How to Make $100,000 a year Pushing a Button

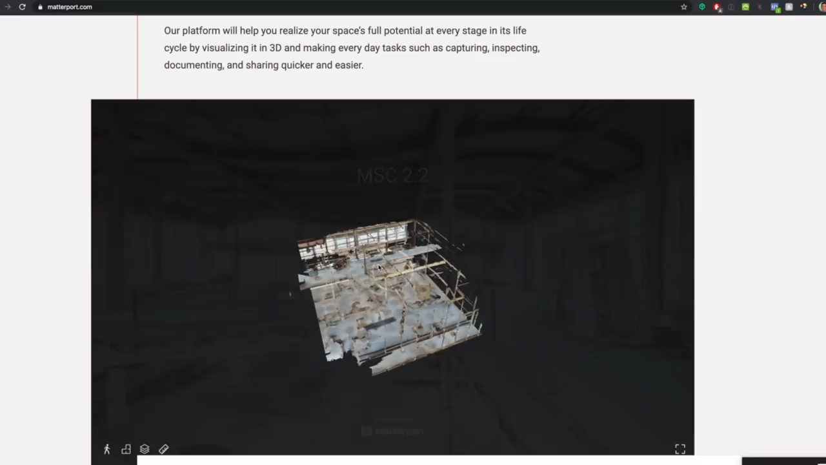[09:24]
to automatically send it to matterport when it's all put together they send us the completed
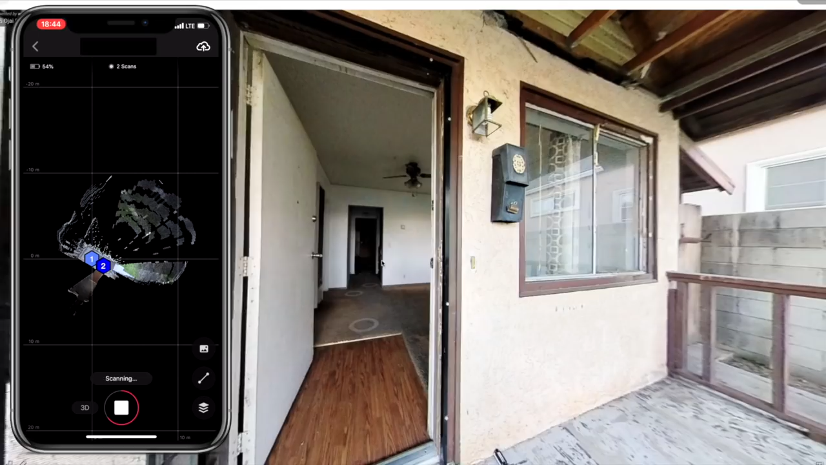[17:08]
me to scan it it took me less than nine minutes to
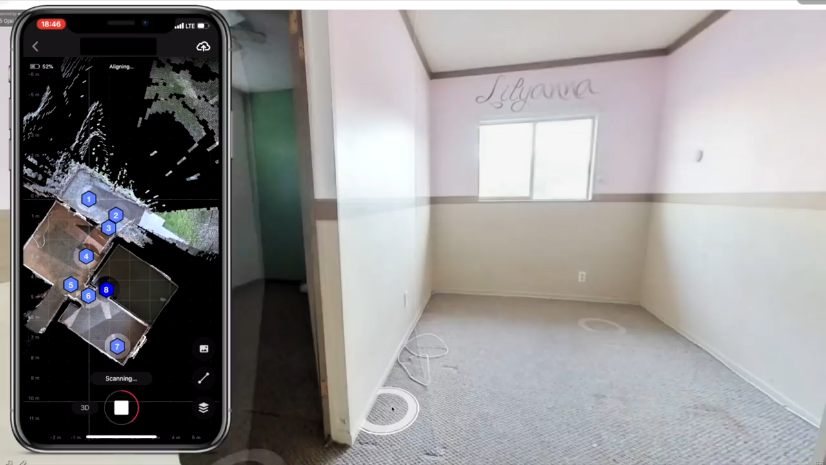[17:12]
scan this two bedroom one bath property yeah it was a smaller property but still i did 23
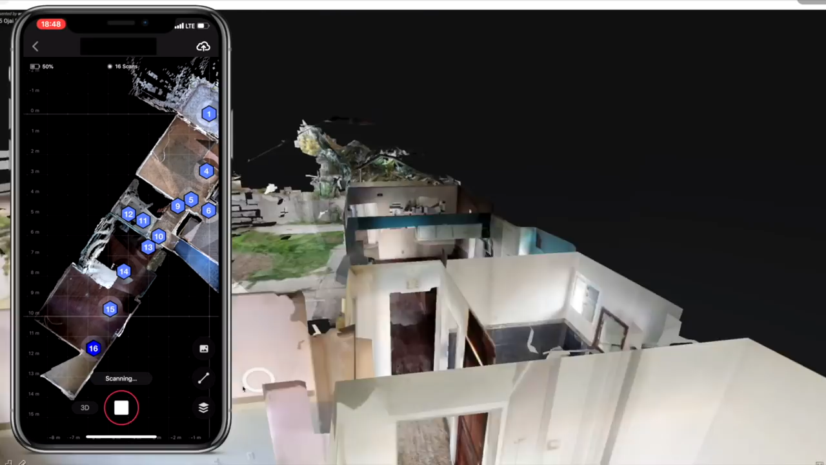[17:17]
scans in under nine minutes using this guy let me
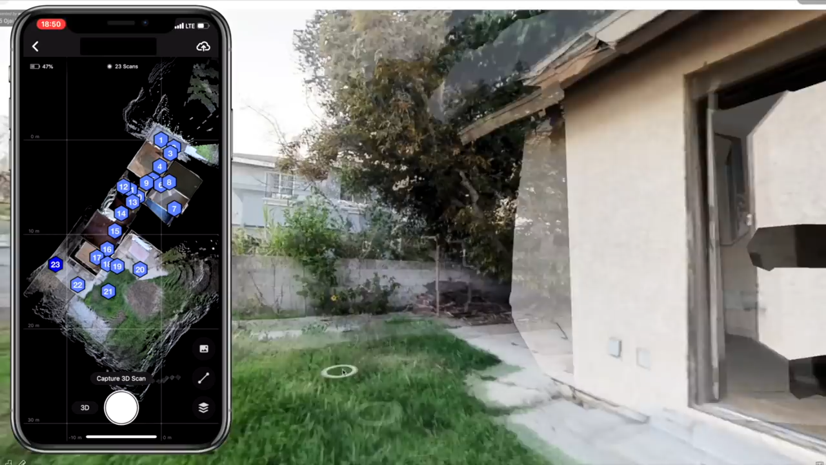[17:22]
show you why you could scan so much faster with this so this one like the other one has a couple buttons as well but all you have to do is